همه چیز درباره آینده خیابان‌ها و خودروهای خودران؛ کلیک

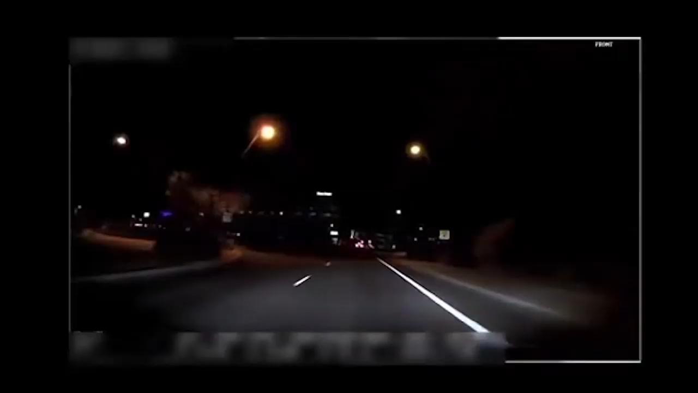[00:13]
یک تصادف ناگوار رو بررسی کنیم.
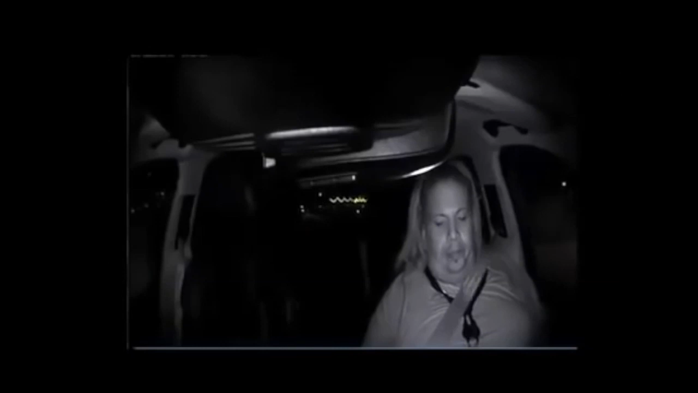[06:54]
در نتیجه اولین مورد کشته شدن یک آبر به خاطر تصادف با خودروی خودران رخ داد.
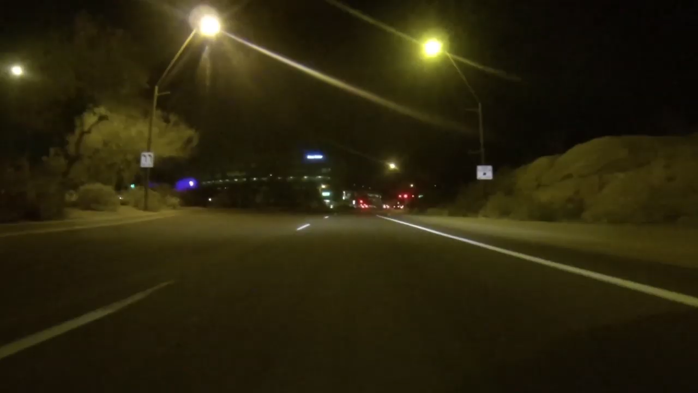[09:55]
این لحظه‌ای که کفش‌های خانم هزبرگ در فیلم تصادف دیده میشه.
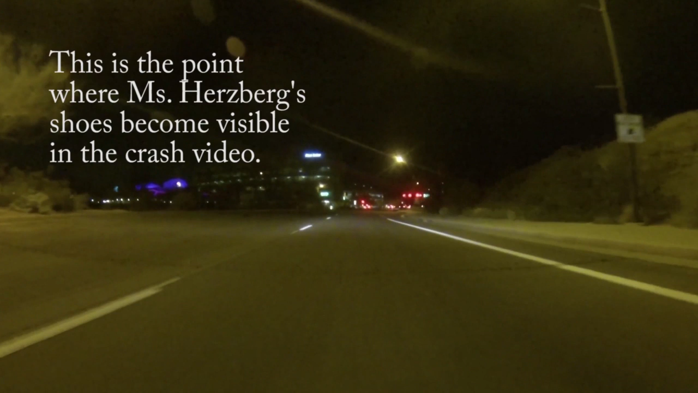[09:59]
اگه همون مسیر خودروی اوبر رو در شب تکرار کنید، می‌بینید که چراغ‌ها کاملاً خیابون رو روشن می‌کنند و همه چی تا دور دست دیده میشه.
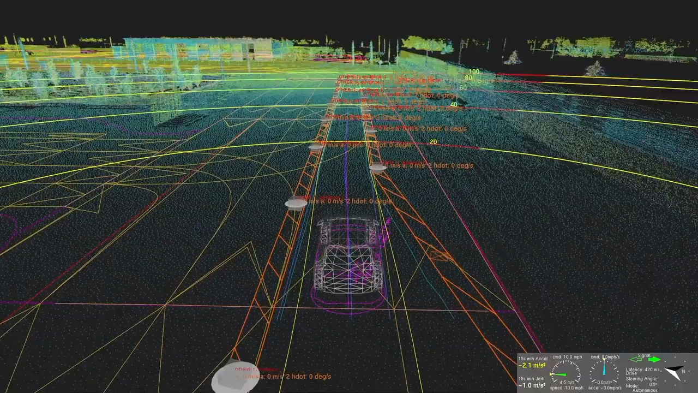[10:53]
اول تشخیص نداده چیه، بعد فکر کرده خودروه و در نهایت به این نتیجه رسیده که دوچرخه است.
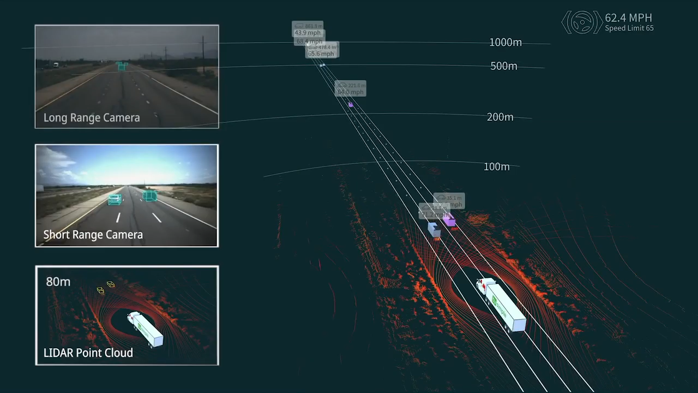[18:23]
برای اینکه این کامیون بزرگ است و لازم است تا مسافت زیاد را ببینیم. این تریلی میتواند اشیا را از 1000 متر دورتر تشخیص بده.